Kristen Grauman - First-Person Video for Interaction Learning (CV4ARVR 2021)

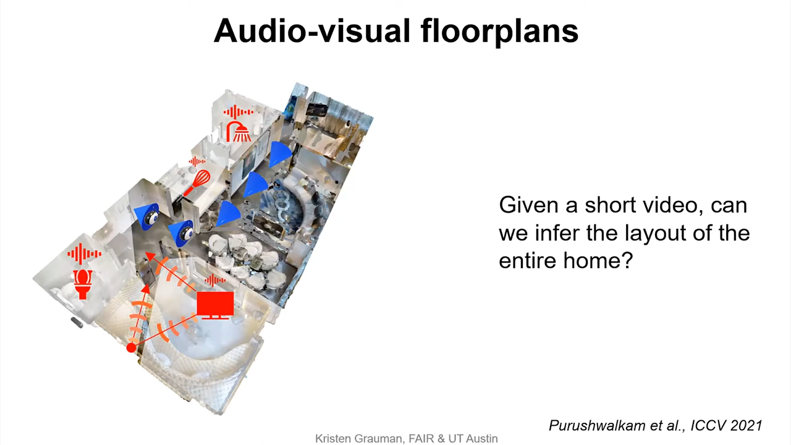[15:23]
And secondly, because there are semantically meaningful sounds like a shower running from the bathroom that you can't see or a TV blaring from a living room that you did not enter these kind of semantic sounds will also tell you something about the layout of the space. So this idea, our goal then is to learn from short videos with audio, in fact, spatial audio, how to infer both an interior map, which is the free space and occupied space of the entire environment, as well as a room map, which is a label map saying where the kitchen is, where the bathroom is, and so on. Now this work is work also appearing at the main conference ICCV this week.
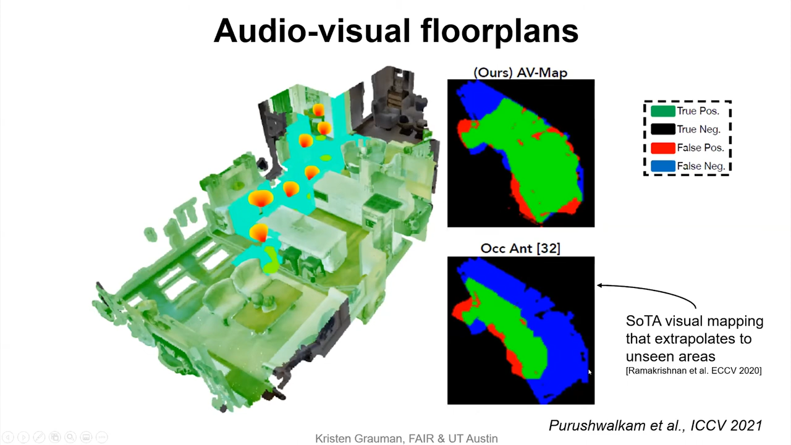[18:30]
And we've been able to show this is better not only than the model that tries to do this with vision alone, but even the model that tries to extrapolate the vision and trains for this extrapolation just as we do, but only using vision. Here's a video showing a result.
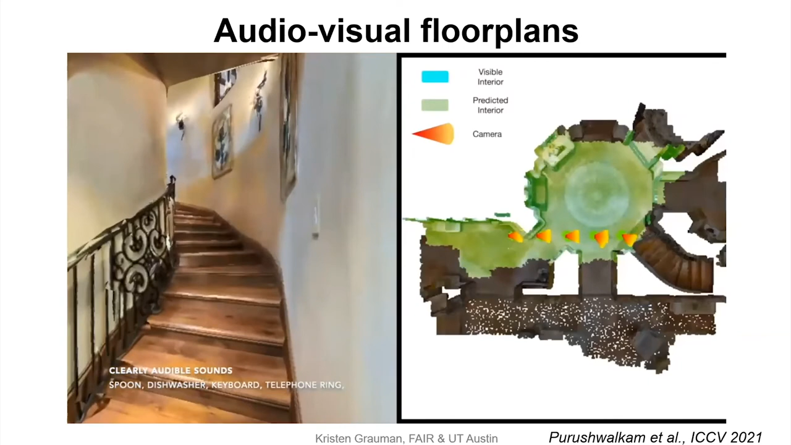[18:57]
Okay, so here I hope you could hear some of those household sounds. There was someone typing in the office. There was someone knocking on the door. And a phone was ringing. And meanwhile, we're carving out the map pretty broadly in that space shown on the right in the light green compared to again that vision only baseline that looks in the cyan part. And for more videos like this,